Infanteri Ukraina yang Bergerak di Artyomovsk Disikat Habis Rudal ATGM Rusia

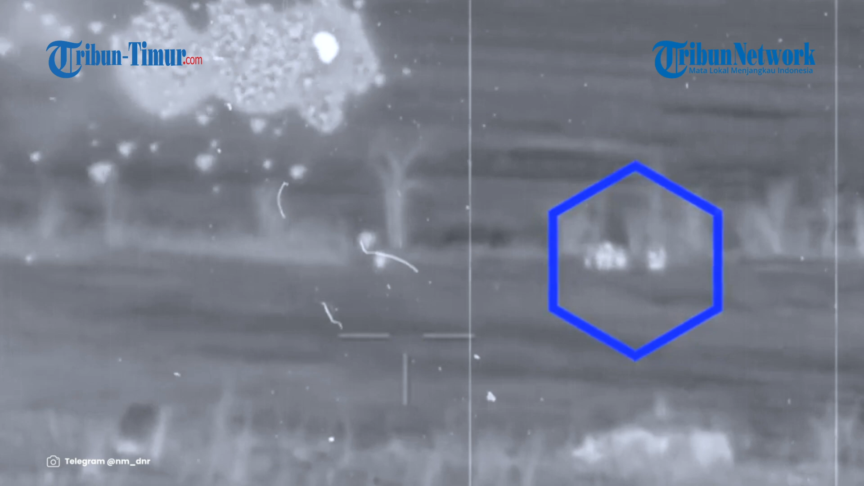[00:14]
Kawanan Infantri Ukraina yang bergerak di Artyomos diintai dan dikempur serangan rudal angkatan bersenjata Rusia rekamannya diunggah di telegram Tentara Republik Rakyat
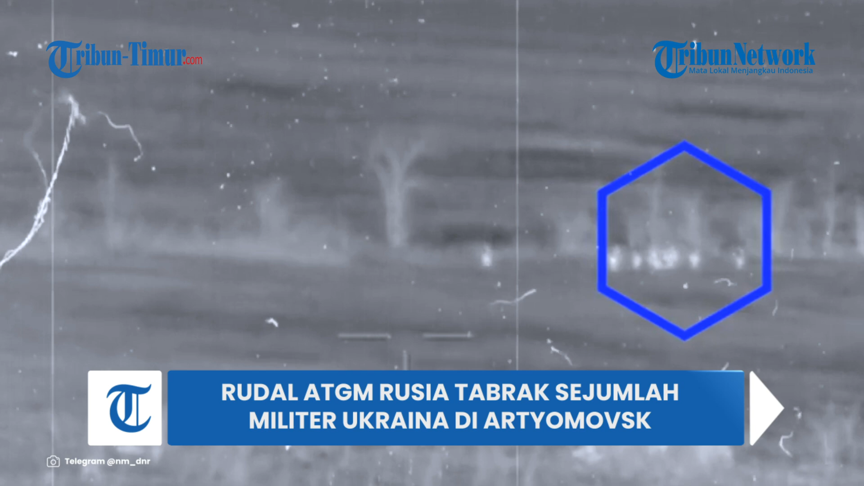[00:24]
Donetsk atau Tentara Pro-Rusia pada Kamis 23 November 2023 tampak sejumlah pasukan infantri Ukraina berjalan beriringan target yang teridentifikasi segera dihancurkan menggunakan ATGM rudal akurat rekam jelas tepat mengenai sasaran dalam keterangan unggahan disebutkan pengintai pasukan khusus ke-58 menghancurkan sekelompok militan infantri angkatan bersenjata Ukraina dalam hitungan menit setelah diintai akibat serangan akurat Tentara Ukraina berakhir tewas bergelimpangan
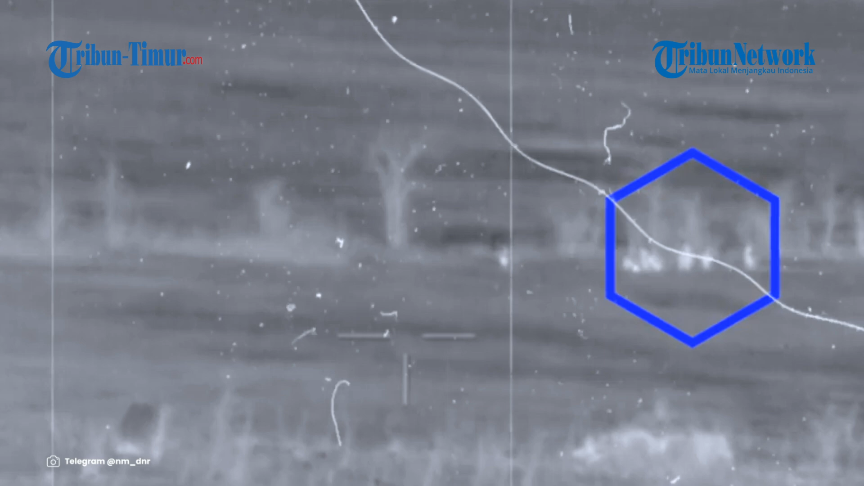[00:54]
rekamannya pun telah menue berbagai komentar dari warganet